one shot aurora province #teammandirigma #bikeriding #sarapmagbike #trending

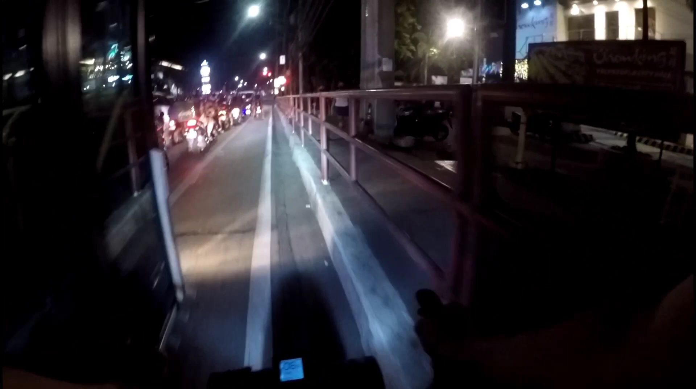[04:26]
May parting madilim dito na yung mga takip ng ano, takip,
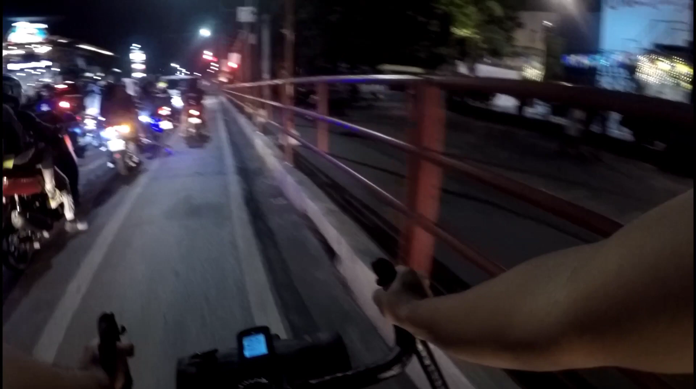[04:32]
mga iniwan ng mga Maynilad, yung may takip ng bakal na nakaano. 23C yung gulong niya. Tapos nakaanto siya doon.
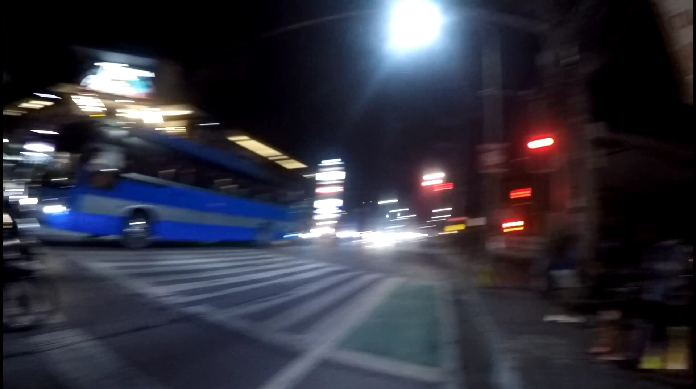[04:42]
So yun, napipinch plat siya rito mga Tulok Master. Umay, ang umpisa pa lang plat na agad. Eh,
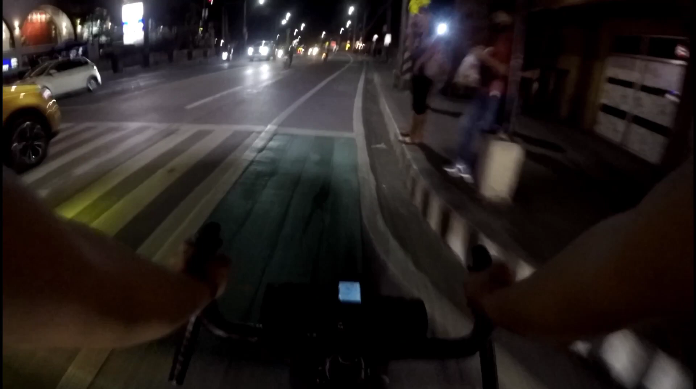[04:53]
Bali, nandito na kami sa Malanday and dito na siya mabubutasan sa parte na to. Dahil nga busy ako sa pagsasalita nitong oras na to and hindi ko mapapansin yung bakal. Ito na yung parte na to. Ayan, ayan na, boom! Tapos siya, nakasunod siya sa akin yan. Kaya hindi ko na signal na umiiwas dun sa may ano ng bakal. And maya maya niyan, dire-diretso pa rin ako ng takbo ko nito.
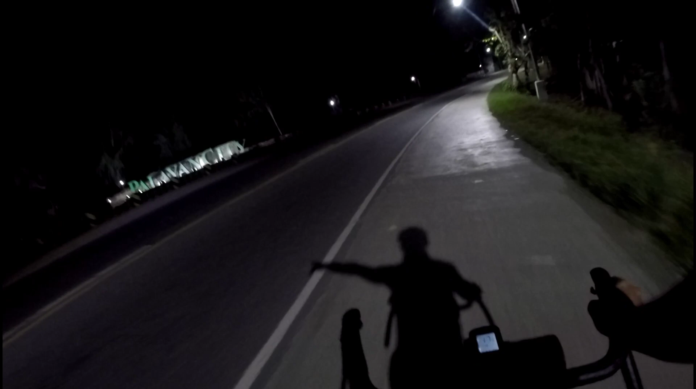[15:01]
May mga harang na. Ang liwanag pa. Dati wala yan, eh. Dinggalan, Aulo, Reservoir, Reservoir. Na-amaze ako sa bayan ng Palayan kasi napakaliwanag ng daan at napakapatag, mga Tulak Master.